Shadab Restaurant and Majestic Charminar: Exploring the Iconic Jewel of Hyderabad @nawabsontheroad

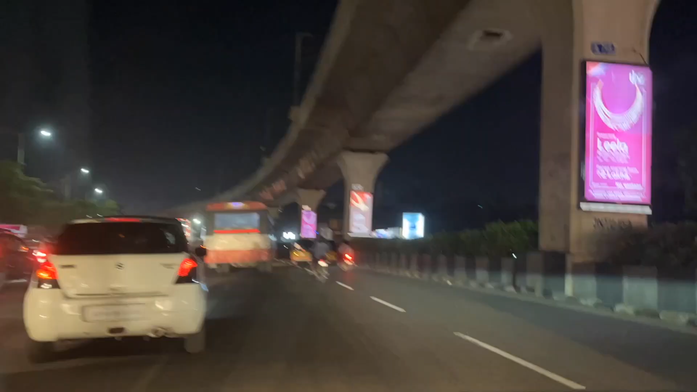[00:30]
సో ఇట్స్ అ మిడ్ నైట్ టూర్, సో మోస్ట్లీ చీకట్లో ఉంటుంది.
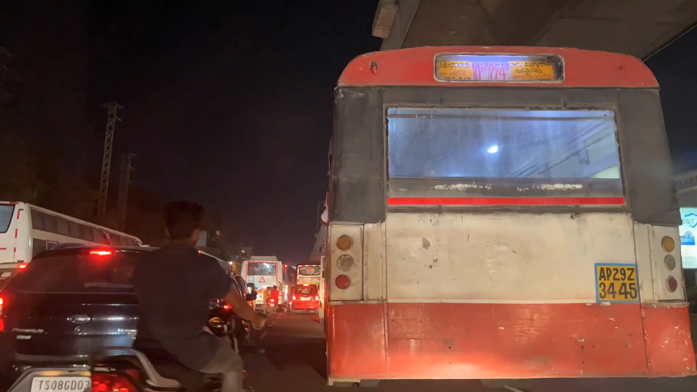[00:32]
సో ప్లీజ్ బేర్ విత్ ఇట్. బిఫోర్ గోయింగ్ ఫార్వర్డ్, మీకు చార్మినార్ గురించి కొంచెం హిస్టరీ.
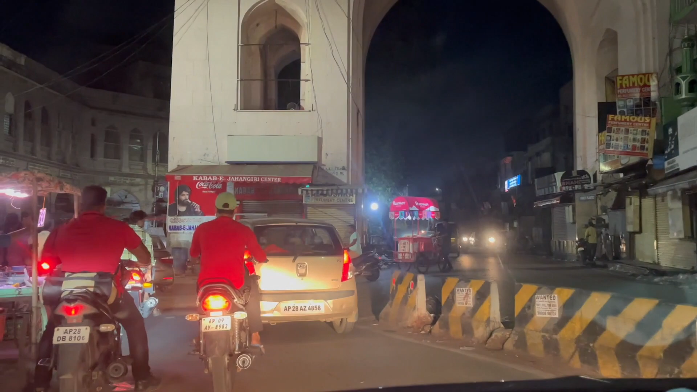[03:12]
సో ఇక్కడ చార్మినార్కి వెళ్ళడానికి చార్మినార్ చుట్టూ 4 ద్వారాలు ఉన్నాయి.
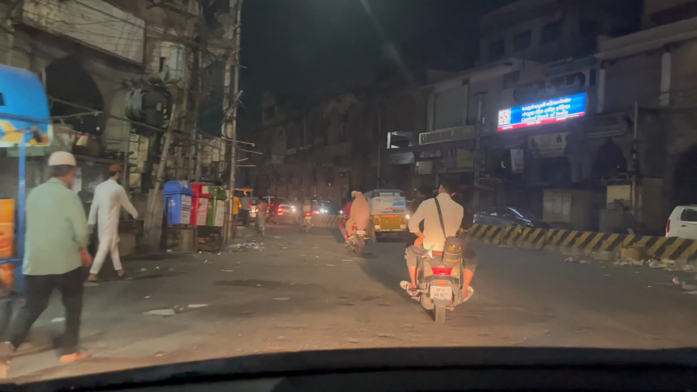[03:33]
సో చార్మినార్ ఏరియా మొత్తం ఇట్స్ ఫేమస్ ఫార్ పర్ల్స్ అండ్ బ్యాంగిల్స్. సో ఇక్కడ మార్నింగ్ టైంలో వస్తే యూ విల్ హ్యావ్ అ లాట్ ఆఫ్ షాప్స్ అరౌండ్ ద రోడ్.
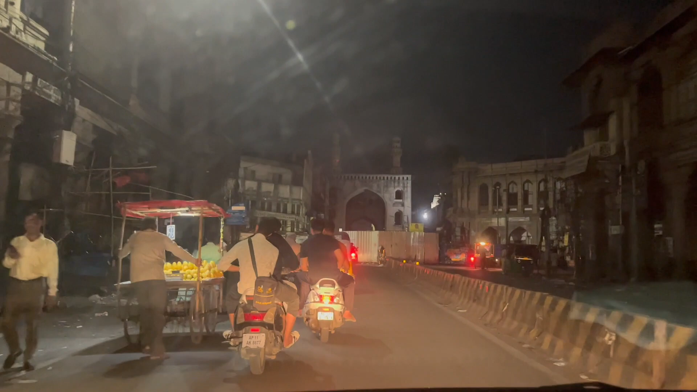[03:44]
సో ఆ రోడ్ పక్కన షాప్స్ అవన్నీ బ్యాంగిల్స్ అండ్ అదర్ థింగ్స్ అమ్ముతూ ఉంటారు. అండ్ పర్ల్స్కి అండ్ గోల్డ్ జ్యువెలరీస్కి షాప్స్ ఇక్కడ ఉంటాయి.
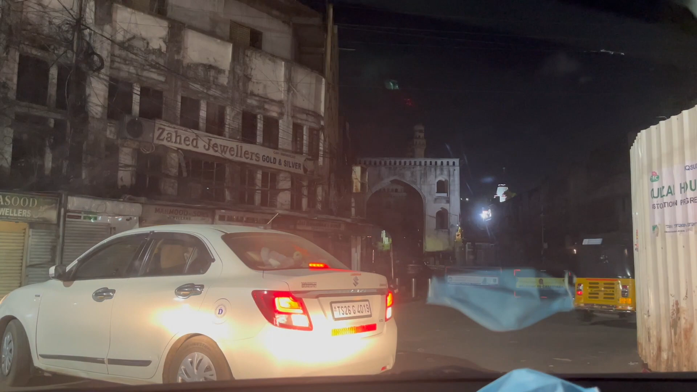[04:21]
సో ఇక్కడ నుంచి మనము లెఫ్ట్కి వెళ్తే ఈ లైన్ వచ్చేసి గుల్జార్ హౌస్ అంటారు. సో ఈ గుల్జార్ హౌస్ ఈజ్ ఫేమస్ ఫార్ కైట్స్ అండ్ థ్రెడ్స్.
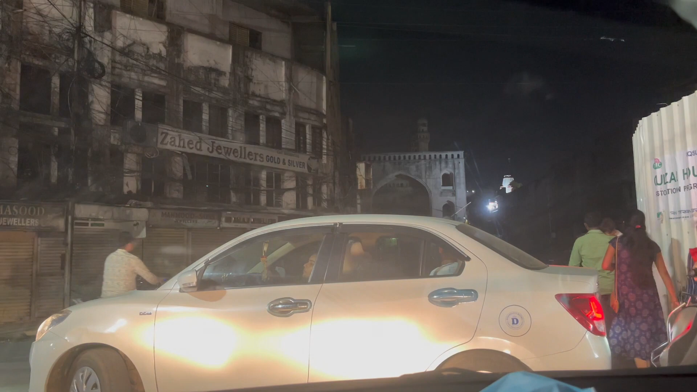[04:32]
సో థ్రెడ్స్ని మనం హైదరాబాద్లో మాంజా అంటారు. సో అది చాలా ఫేమస్ ఇక్కడ.
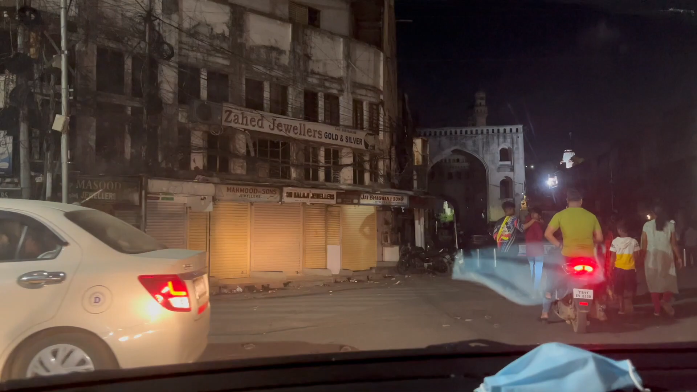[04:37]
సో చూద్దాము, గుల్జార్ హౌస్ స్ట్రీట్స్ కూడా మనం తిరగాల్సి వస్తుంది ఇక్కడ రోడ్ క్లోజర్ వల్ల.